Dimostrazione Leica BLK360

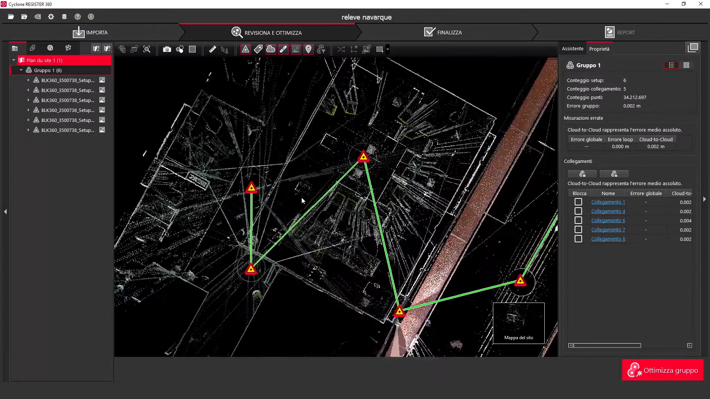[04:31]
Si possono effettuare modifiche, ottimizzazioni e verifiche della nuvola di punti
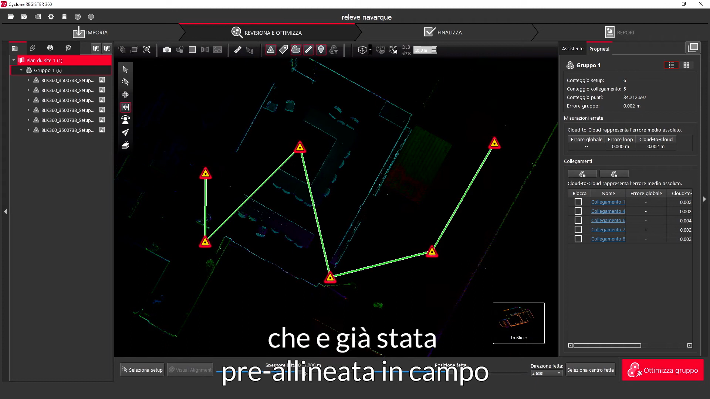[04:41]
che è già stata preallineata in campo grazie a Leica Cyclone Field 360 tramite l'utilizzo di un sistema di controllo visivo per sezioni.
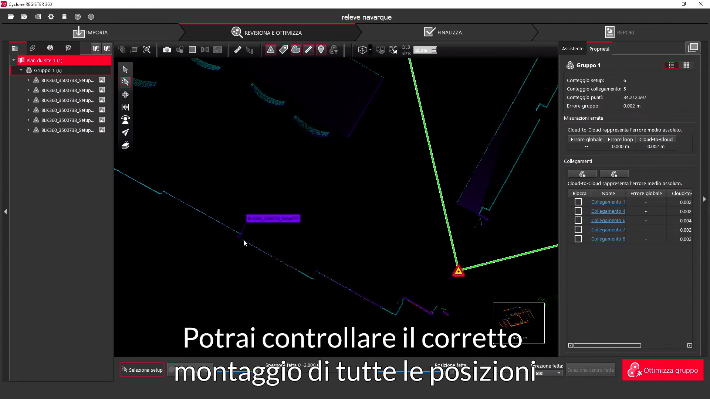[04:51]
Potrai controllare il corretto montaggio di tutte le posizioni di scansione grazie all'allineamento visivo,
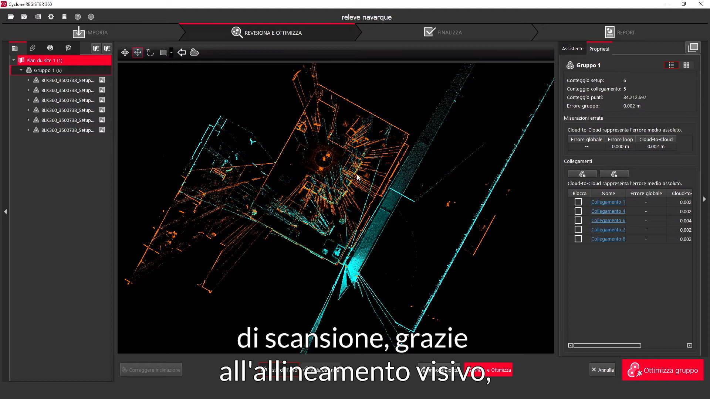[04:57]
effettuando ingrandimenti sullo spessore di taglio della fetta di scansione,
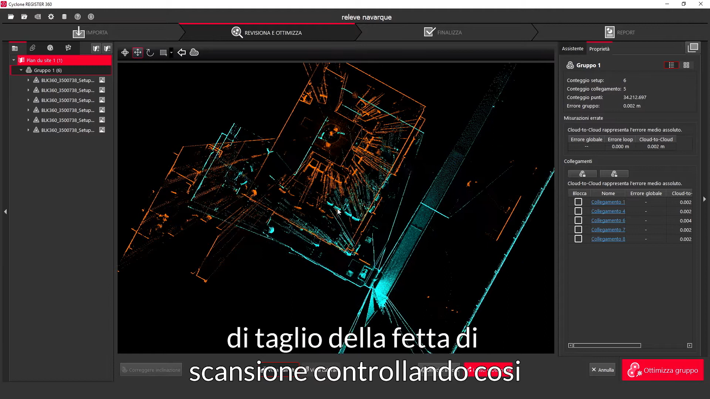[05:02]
controllando così la sovrapposizione delle diverse posizioni. Esiste la possibilità di selezionare solo due nuvole di punti alla volta ed essere in grado di unirle e ottimizzarle.
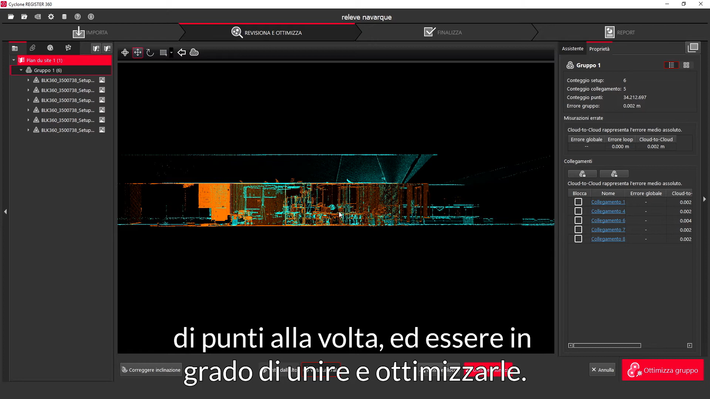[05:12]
Sarai in grado di controllare e migliorare il montaggio
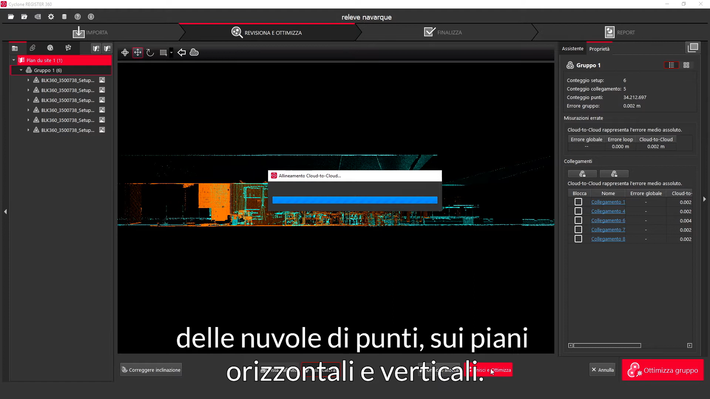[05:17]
delle nuvole di punti su piani orizzontali e verticali.
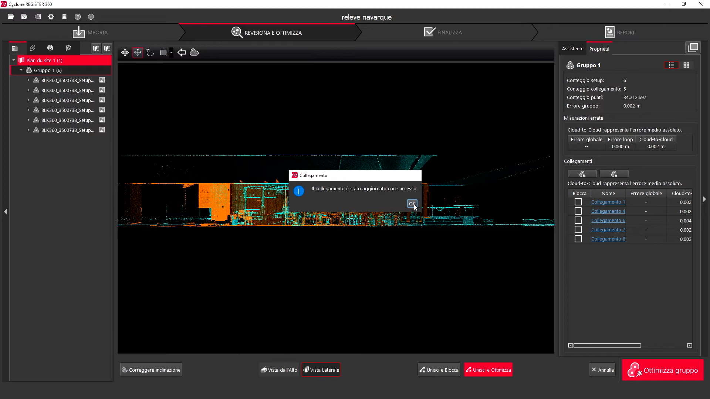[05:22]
Cyclone Register 360 ti permetterà
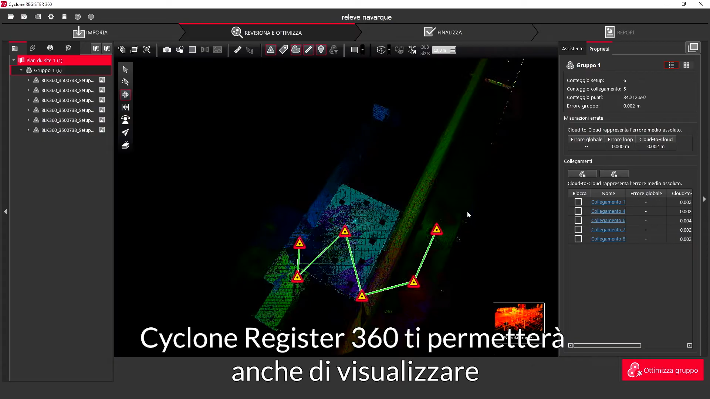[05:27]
anche di visualizzare l'intera nuvola di punti colorata grazie alle foto.
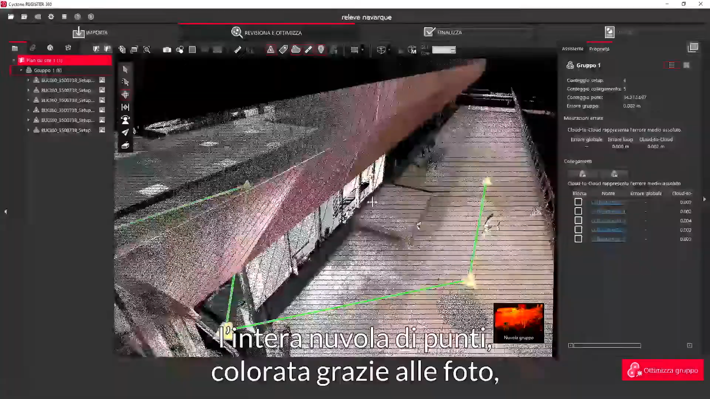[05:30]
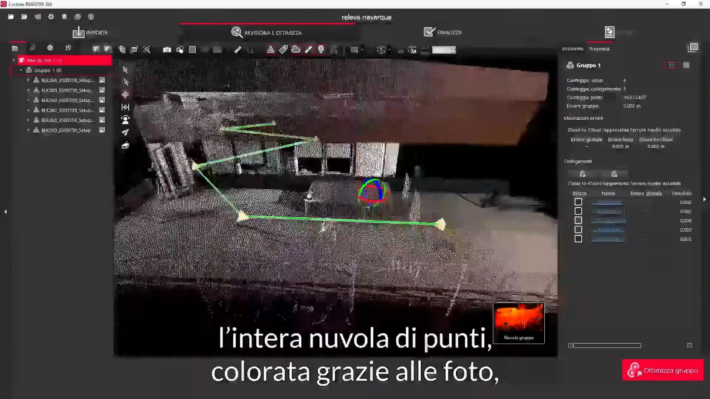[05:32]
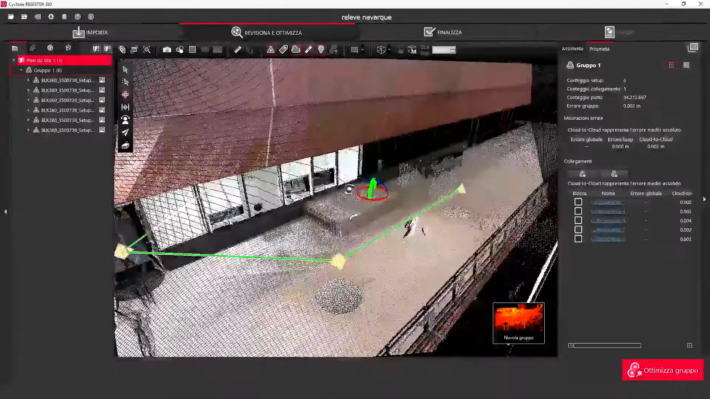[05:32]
Sarai anche in grado di cambiare visualizzazione in modalità intensità.
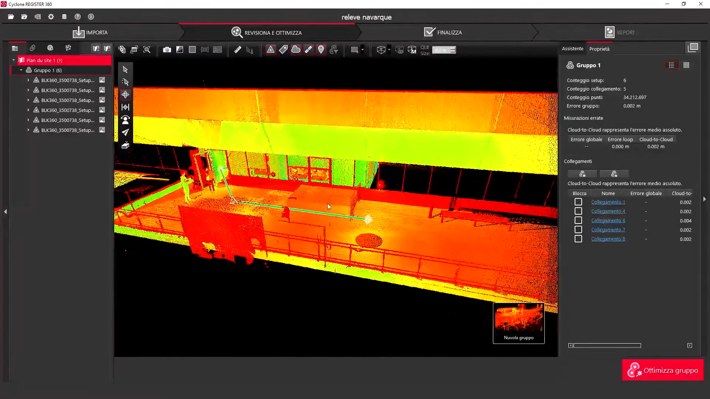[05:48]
Possiamo anche posizionarci con il punto di vista di una singola posizione,
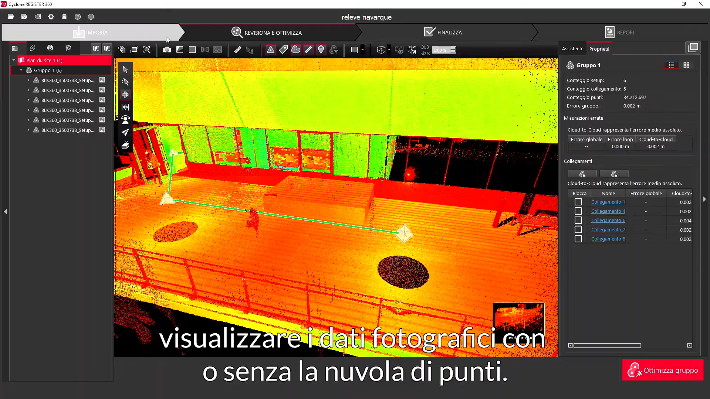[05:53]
visualizzare i dati fotografici con o senza la nuvola di punti.
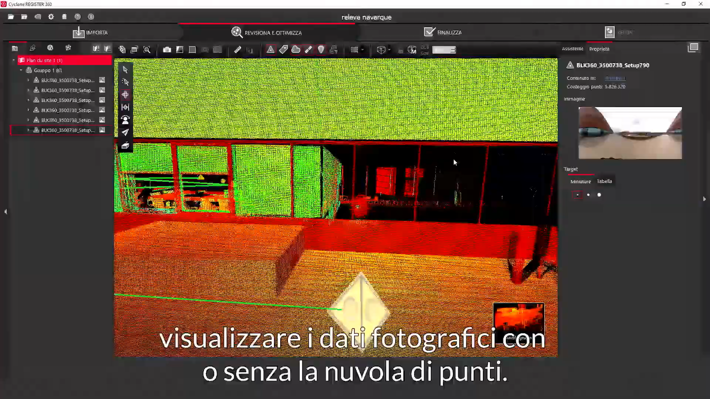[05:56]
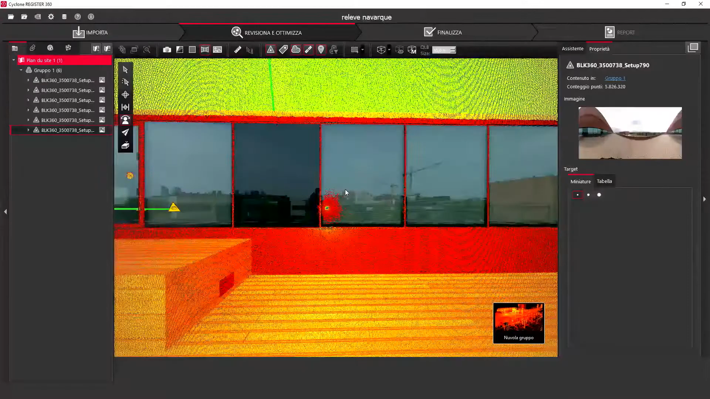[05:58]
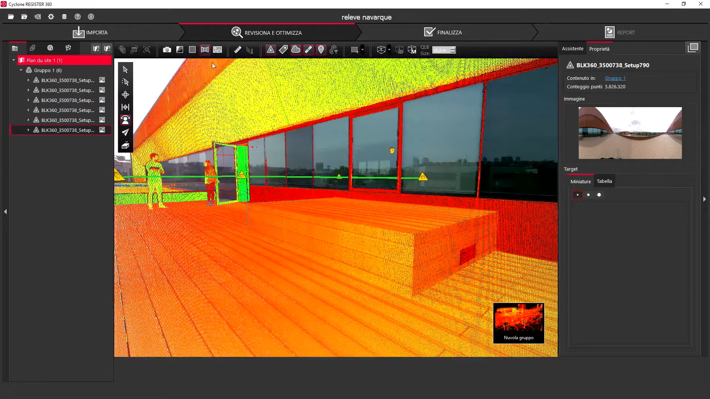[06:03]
Ecco le foto scattate da BLK 360.